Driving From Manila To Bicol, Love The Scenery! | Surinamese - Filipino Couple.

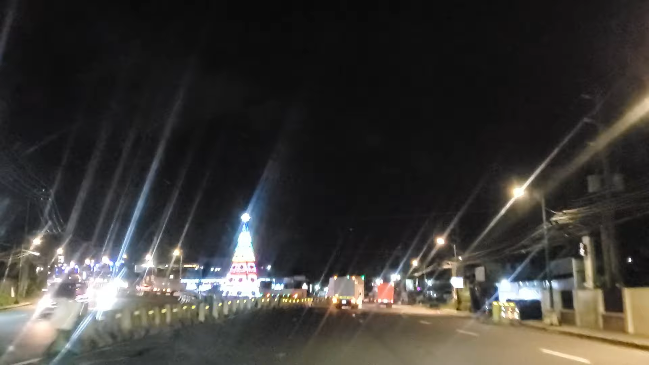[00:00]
we're entering Batangas City. Yeah. Okay. Alright, this is Batangas. No, there's no cream, there's no coffee here.
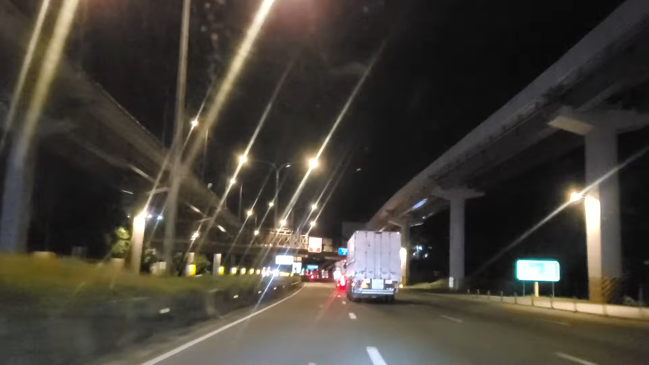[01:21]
Okay, so we just left the apartment complex in Newport City, in Pasay, and we're driving on our way towards Bicol.
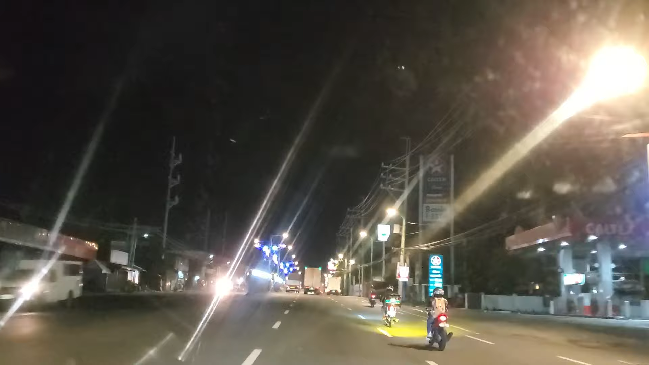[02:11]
So guys, we're here in Quezon City.